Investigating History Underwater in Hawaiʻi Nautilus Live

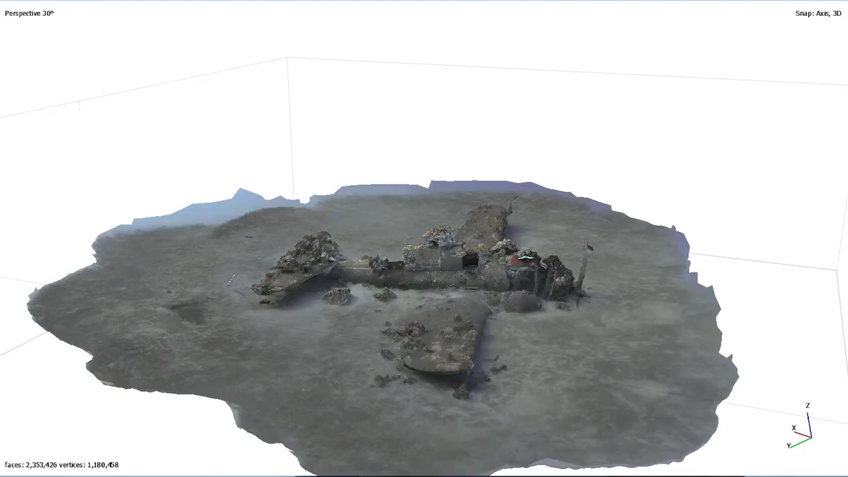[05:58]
have new and advanced technologies that allow us to document and record sites in
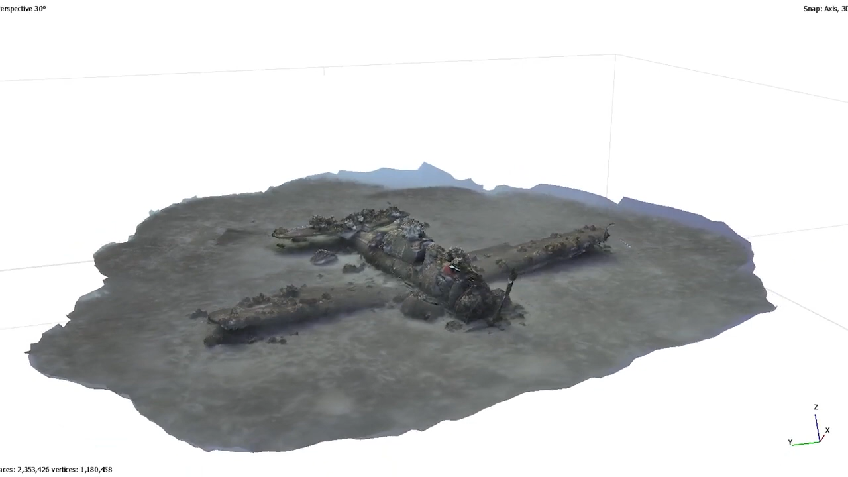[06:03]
ways that's equally as powerful without having to actually lift up these objects from the ocean floor